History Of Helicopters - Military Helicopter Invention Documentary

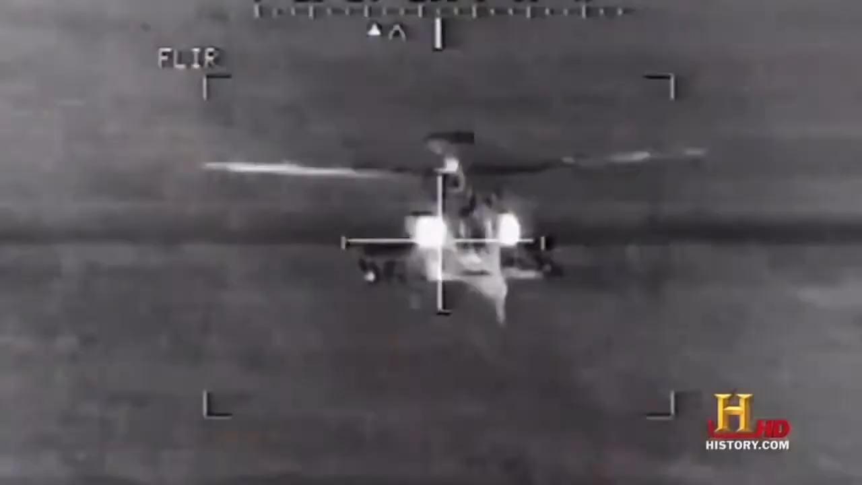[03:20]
These sensors allow the Apache pilots to see everything,
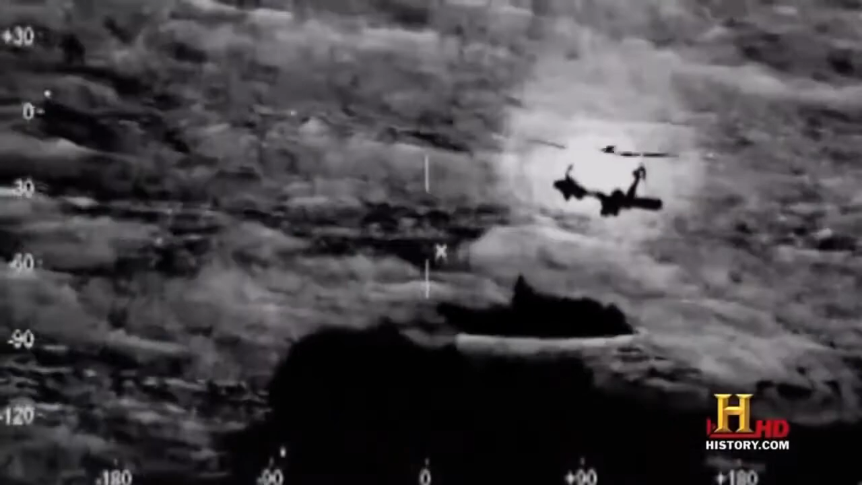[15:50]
systems to show them where they are and how close they are to surging waves.
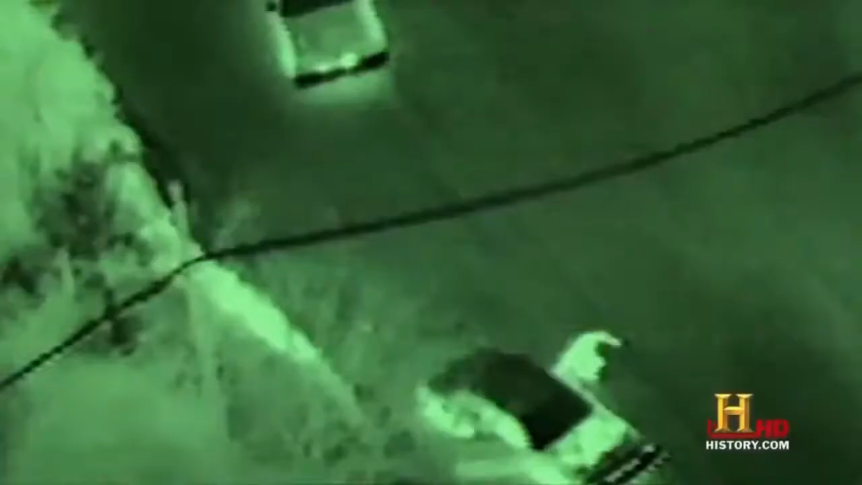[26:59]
We also have the FLIR, which is the forward-looking infrared,
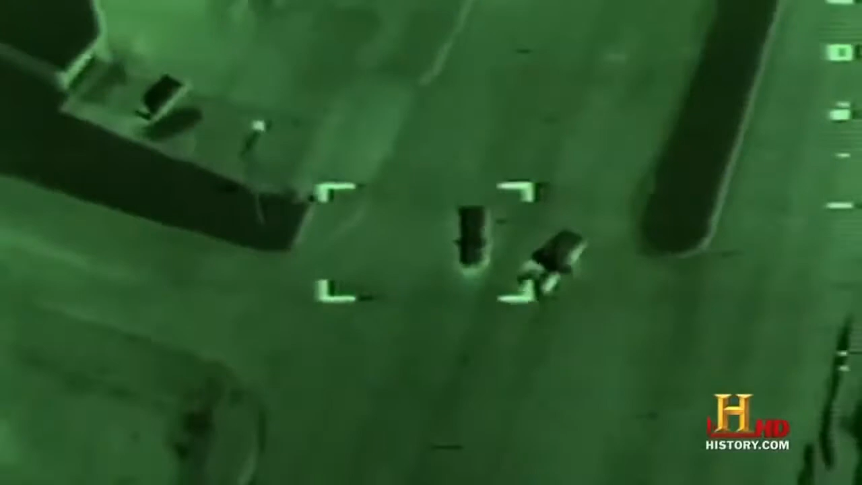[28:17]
He will also monitor the FLIR system and searchlight at night until the suspect is apprehended.